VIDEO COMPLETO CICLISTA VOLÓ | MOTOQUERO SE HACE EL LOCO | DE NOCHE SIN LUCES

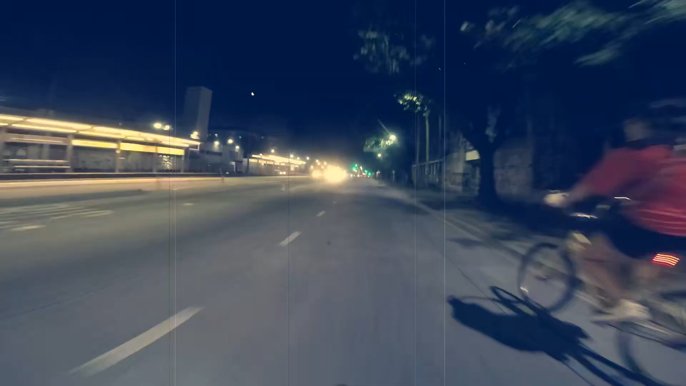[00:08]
¡Bici bandido! ¡Guarda el pozo! ATR. ¿Tenés las luces apagadas?
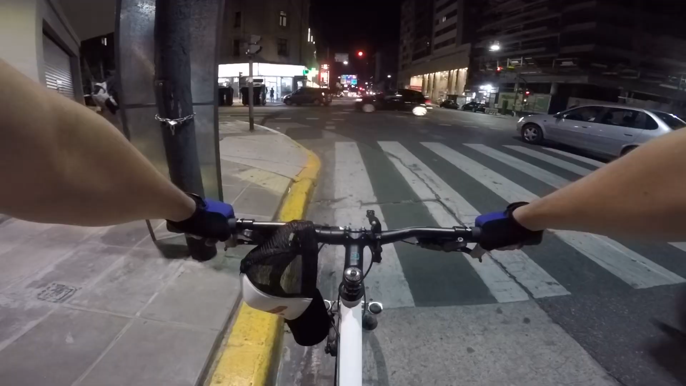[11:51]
De tu madre. Amigo, tenés las luces apagadas, solamente las diurnas tenés, atrás no tenés luces.
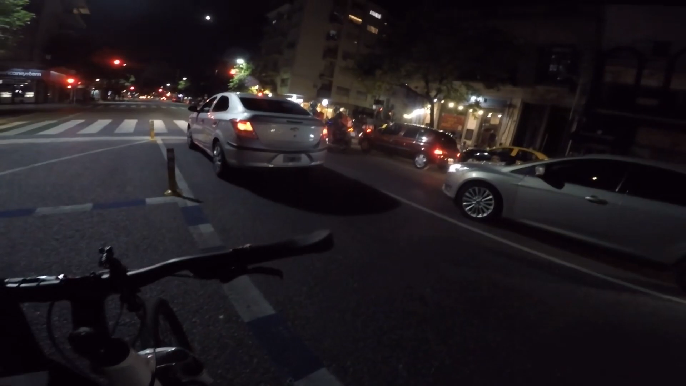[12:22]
Las luces prendé. No prendió las luces, ¿te das cuenta?
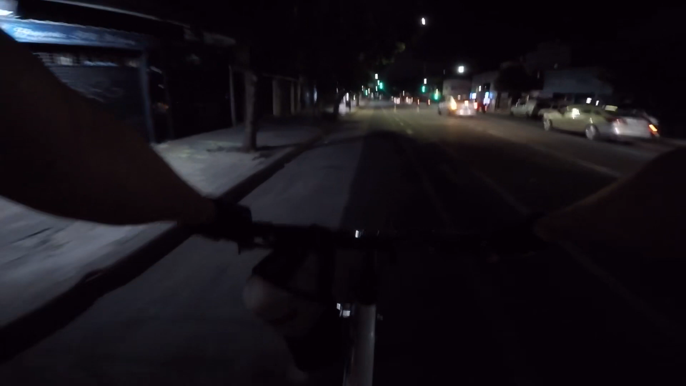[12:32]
Después las bicicletas son las indisciplinadas.